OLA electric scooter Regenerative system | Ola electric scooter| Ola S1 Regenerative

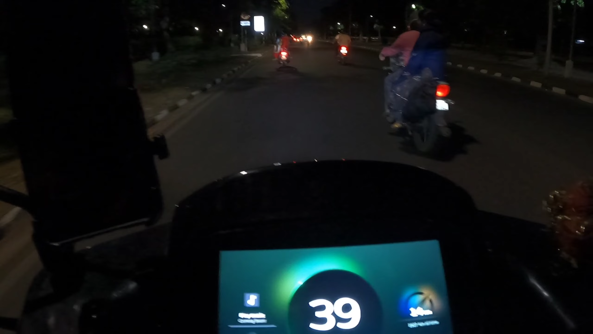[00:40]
रात को ये इसका dashboard इतना enhance करता है, look को बहुत जबरस्त लगता है, तो सबसे फ़ले मैं आपको बताता हूं, region कब activate होता है, below 75% आपकी battery जब रह जाती है, त
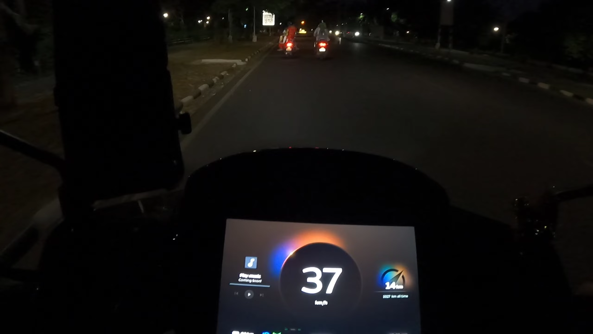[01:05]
आपका बैटरी चार्ज होएगा वह जब फ्रोटल छोड़ होगे तो आपका
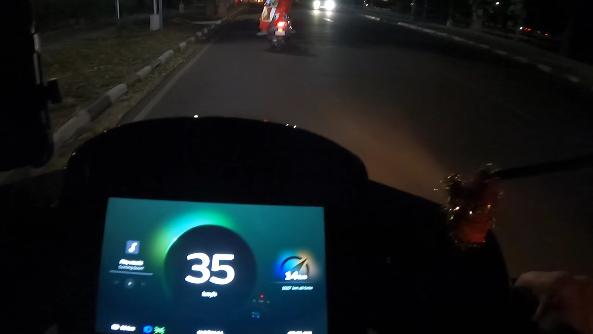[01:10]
रीजन एक्टिवेट हो गया है लेकिन वह थोड़ा कम चार्ज करता है उसके बाद जब आप आपको लग रहा है कि आगे लाइट है 100 मेटर या 500 मेटर तो आप फ्रोटल छोड़ देजिए और ब्र
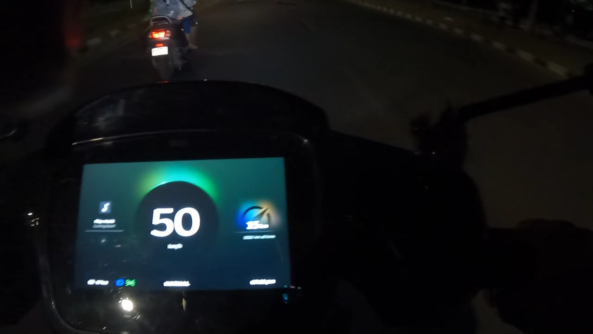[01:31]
डिक लग रहा है तो उससे कि आपके मेन एक तो ब्रीक पैड बचेंगे डिस्क पैड जो भी होते हैं आपके फॉंट एंब बैक आपको पता
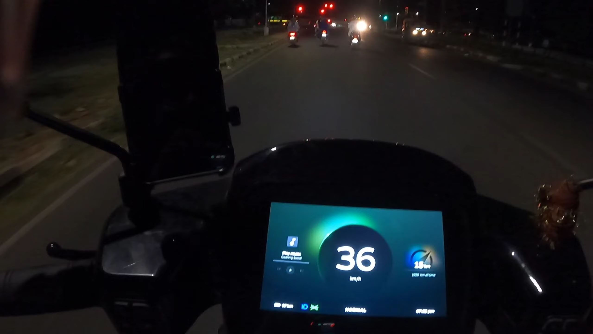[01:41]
है यह दोनों डिस्क पैड बचेंगे और स्कूटर आपको बता लगेगा कि आपका बिल्कुल दीरी दीरे सलो हो रहा है और Honol तो यह था वीडियो तो अभी मैं आपको बताता हूँ ये देखे थ्रोटल आम ने दिया बैटरी